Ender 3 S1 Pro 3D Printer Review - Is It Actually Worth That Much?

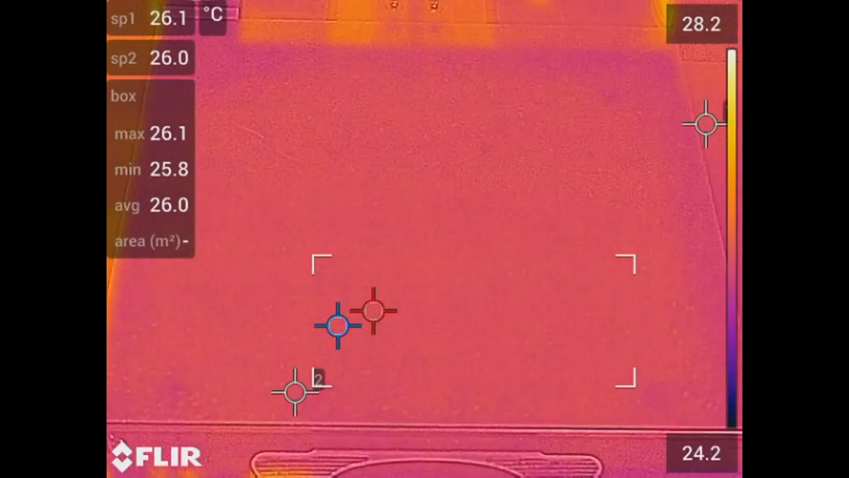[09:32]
On screen: max 26.1°C, min 25.8°C, scale top 28.2°C, scale bottom 24.2°C
and we can see that the temperature spread is very good when viewed with a thermal camera.
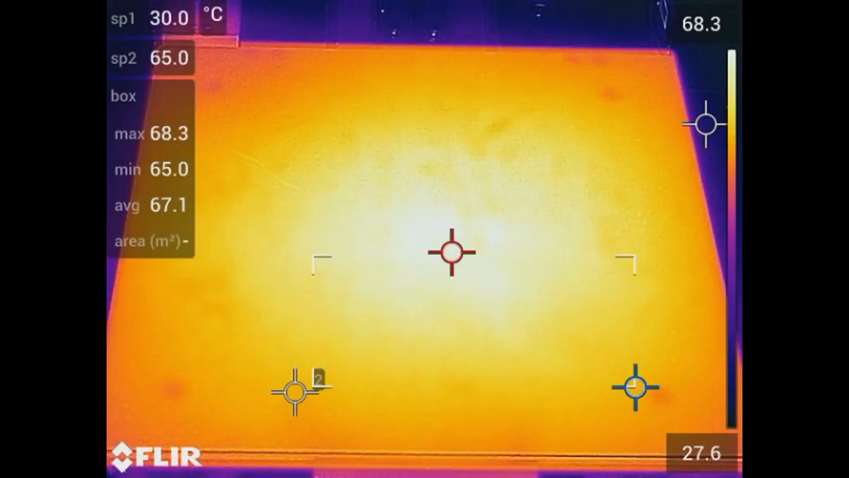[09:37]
On screen: max 68.3°C, min 65.0°C
But as with pretty much any 3D printer, the actual bed temperature isn't quite what's displayed on the screen.